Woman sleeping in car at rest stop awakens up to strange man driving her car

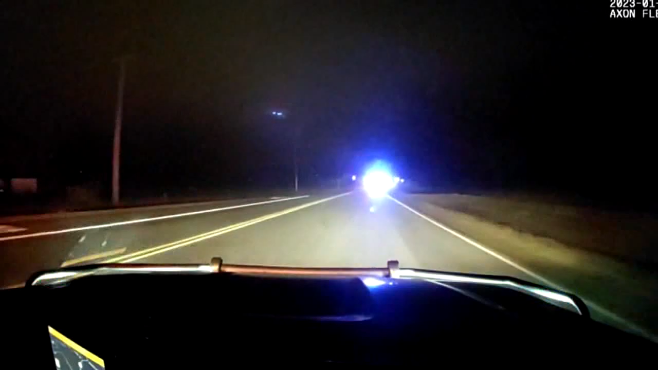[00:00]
Shown from three different cameras, this is the 4 a.m.
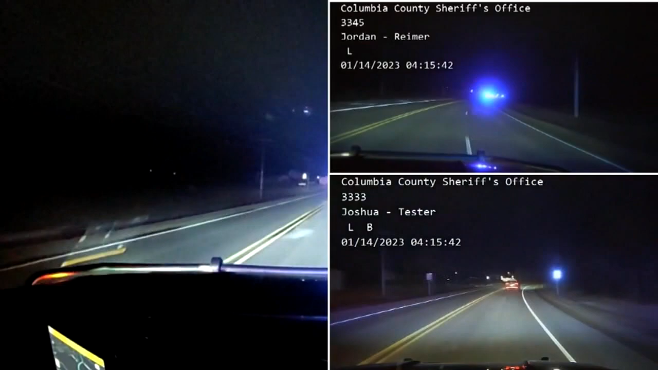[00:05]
chase to find the driver, later identified as Kyle Wagner.
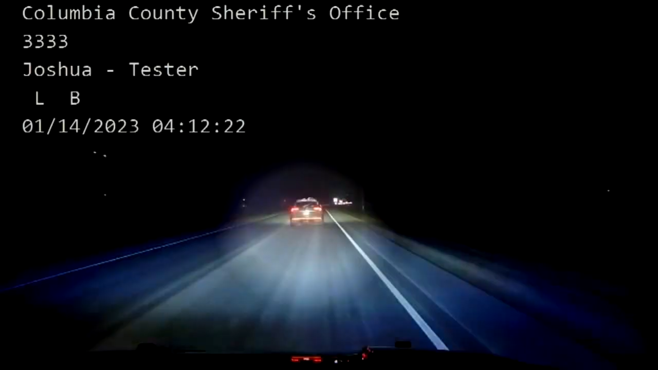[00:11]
He's accused of driving away on January 14th in someone else's car. In the back seat was a woman who woke up to the high-speed ride.